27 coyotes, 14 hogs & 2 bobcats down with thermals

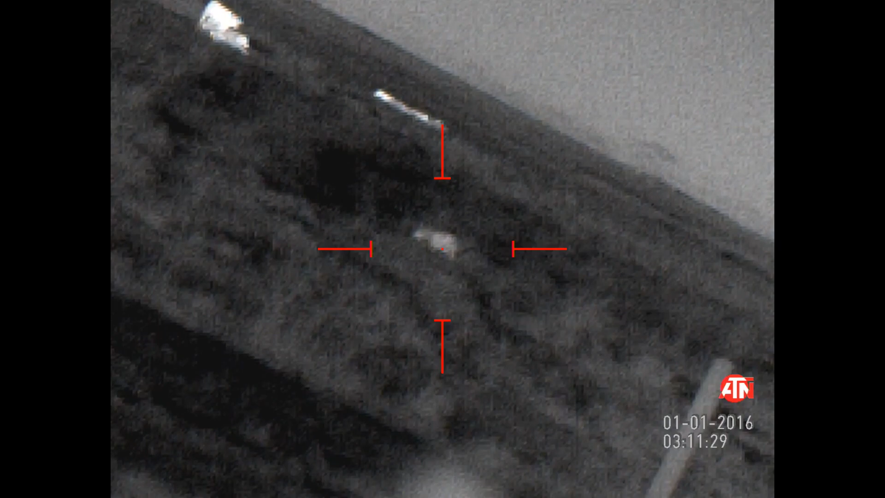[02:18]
Shot him in the ass too.
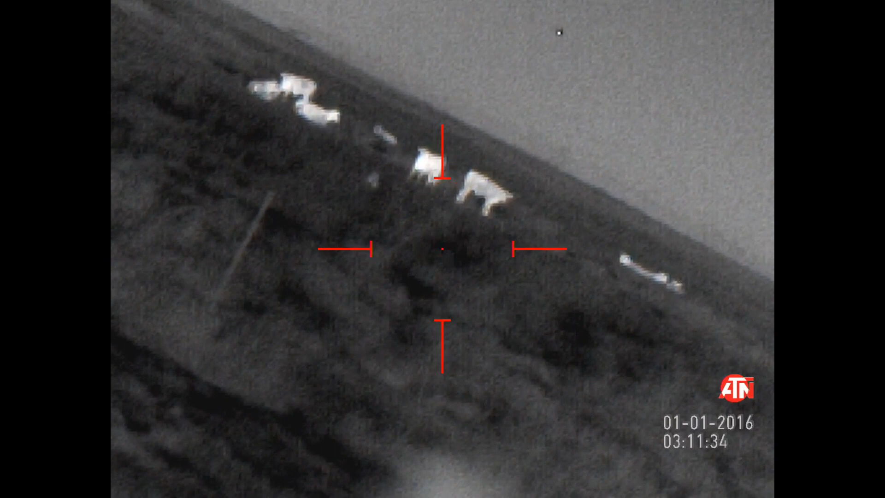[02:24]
I can't. He's dead.
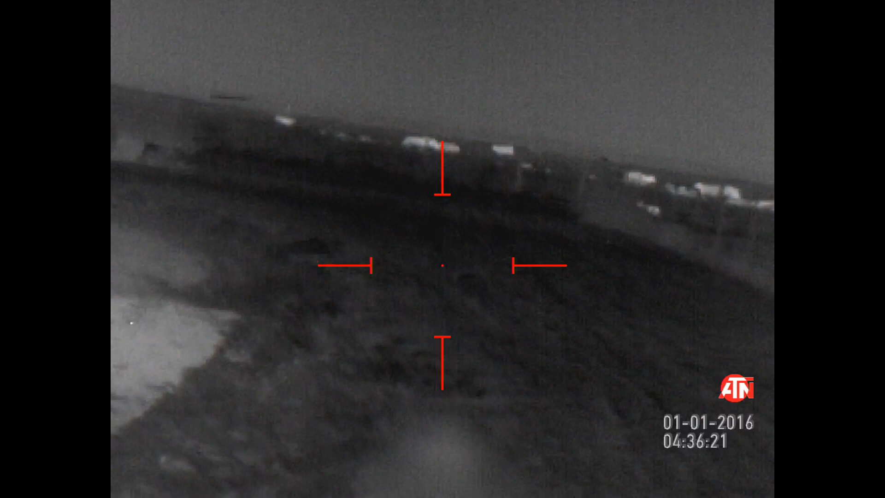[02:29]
He ain't safely where I can shoot him.
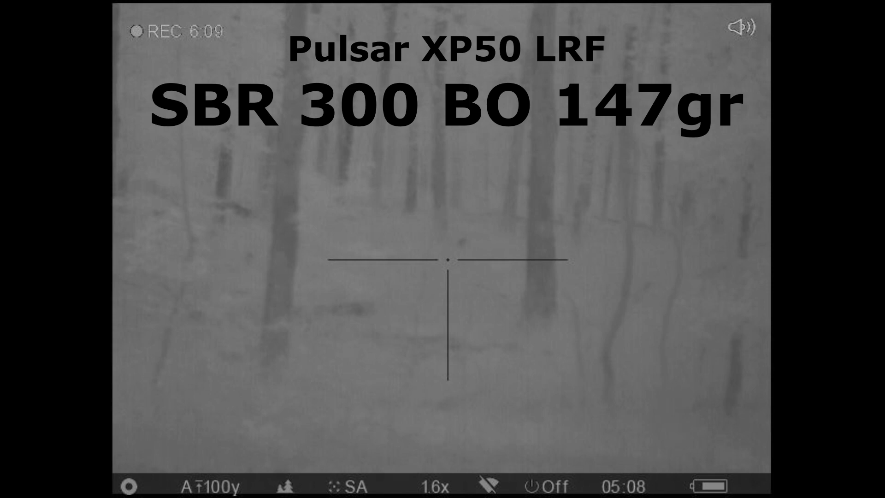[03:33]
Good shot. I'll go get him. Yeah, we got him. Yeah, I got him. Okay. He's running. He's done now.
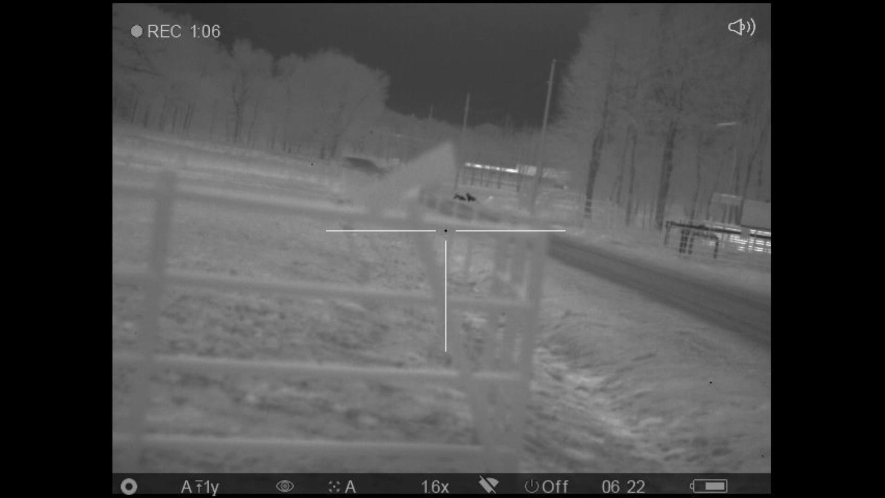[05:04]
That's the alpha standing in the road.
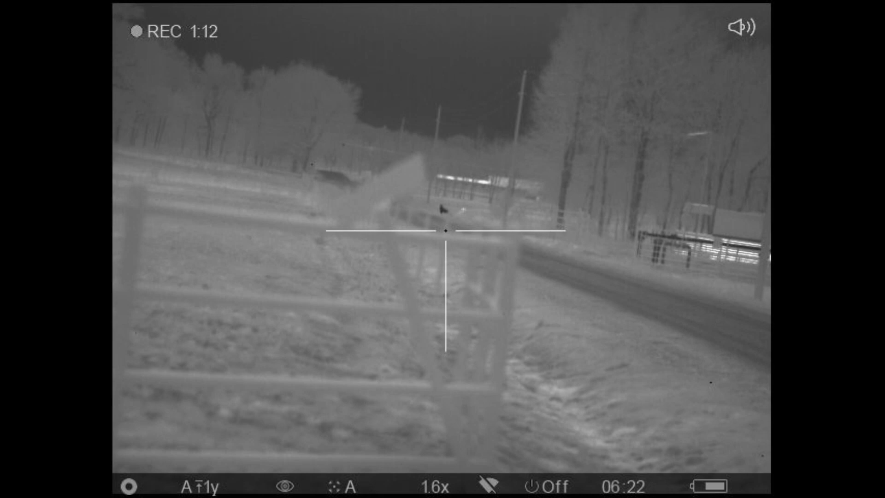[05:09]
I'm gonna try to drill him. Crap.
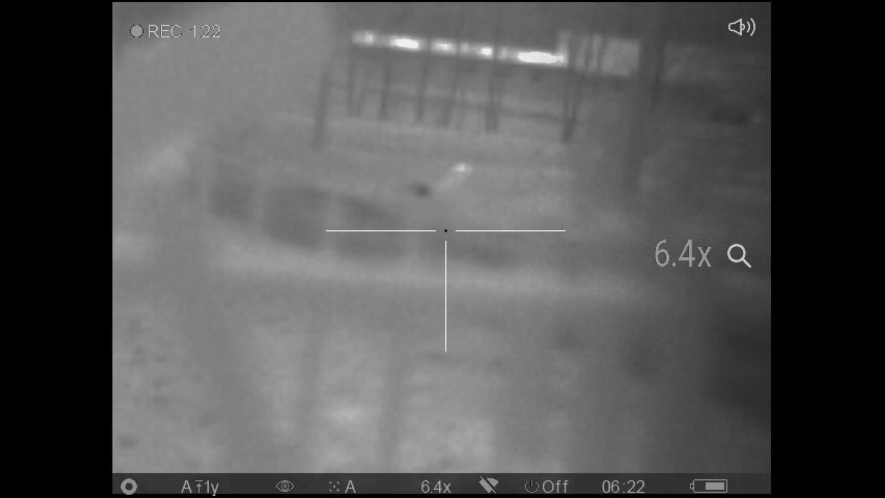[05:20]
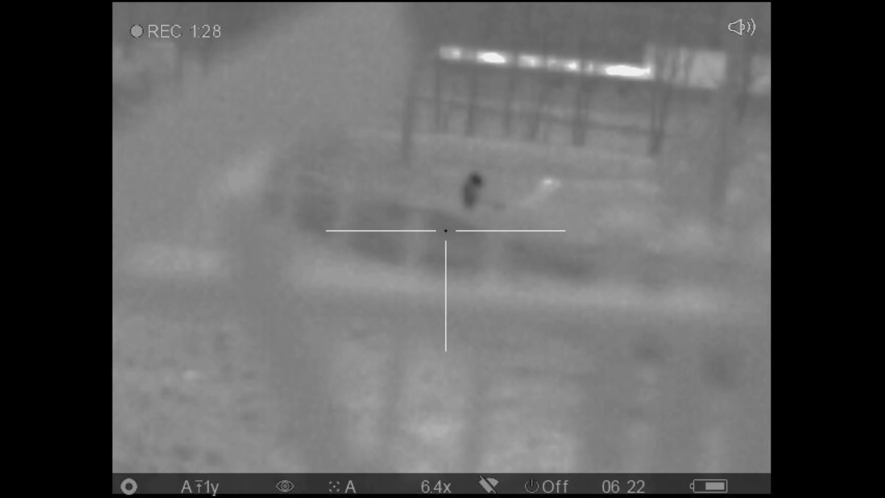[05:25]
You watch him ones to the right.
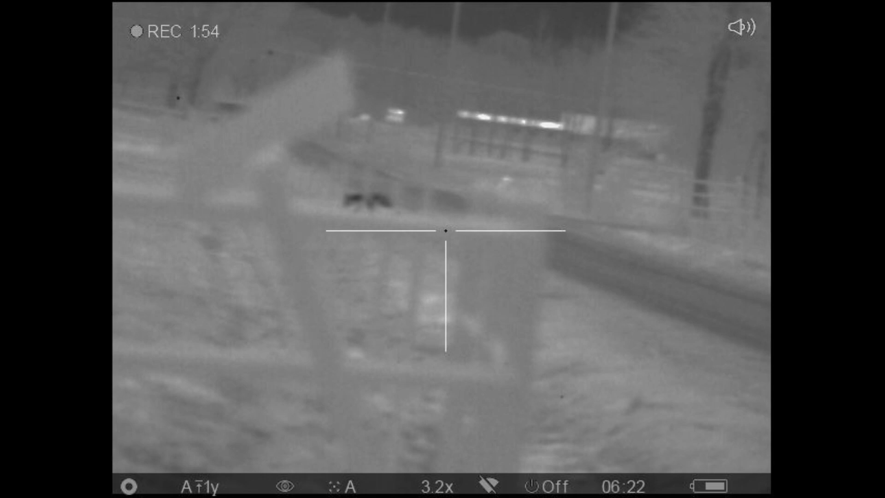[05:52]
To the right of that location, right there.
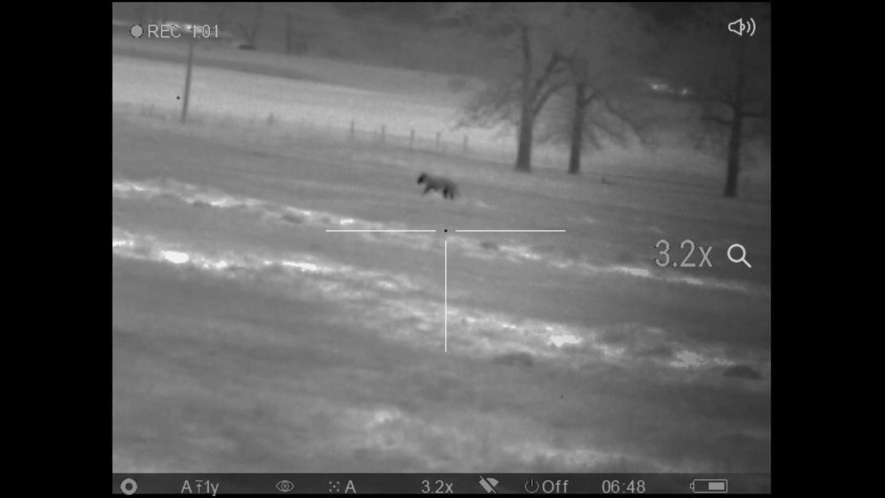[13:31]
You got that one on the right.
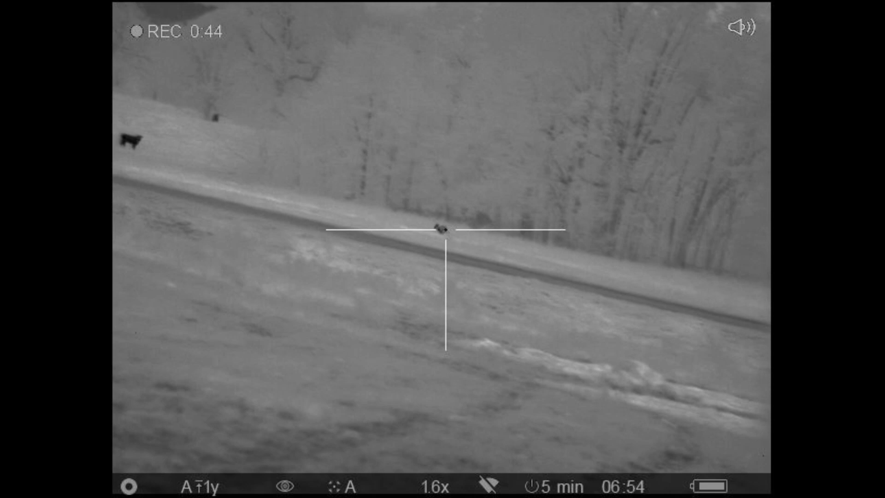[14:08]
I got him. Or you did one.